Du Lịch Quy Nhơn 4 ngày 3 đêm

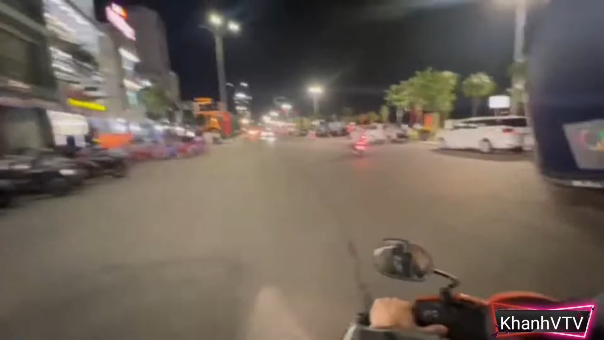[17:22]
Mình về Quy Nhơn được quay kịp buổi chiều, giờ tối mình đi dạo phố ở bãi biển Quy Nhơn ấy bạn.
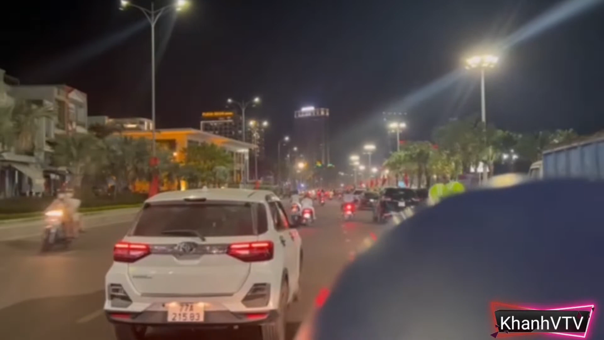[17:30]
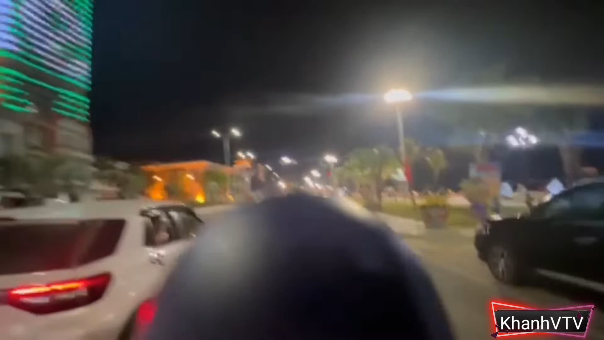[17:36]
Dọc bờ biển là nguyên một khu công viên luôn ấy bạn.
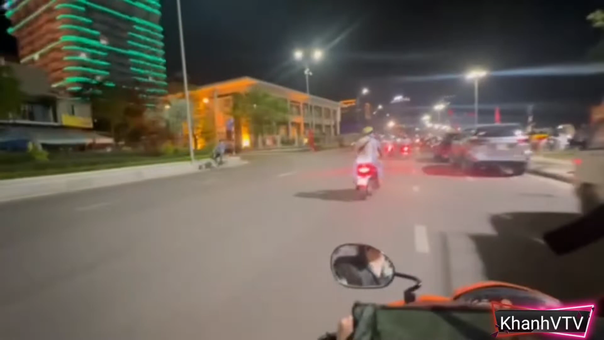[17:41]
Toàn bộ bãi biển luôn. Ở phía bên giáp biển là toàn là công viên, nó kéo dài luôn ấy bạn.
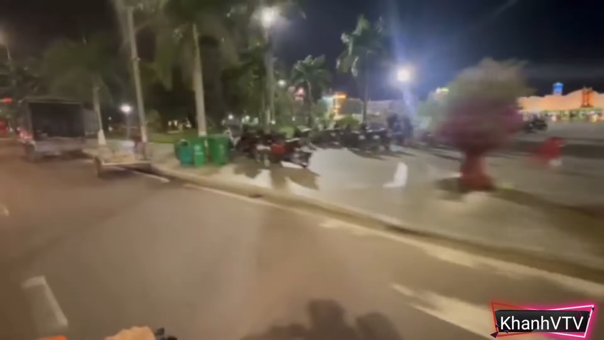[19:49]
Mà quảng trường ở đây lại rất là rộng nha. Hình như là rộng nhất là những quảng trường mình thường đi luôn á.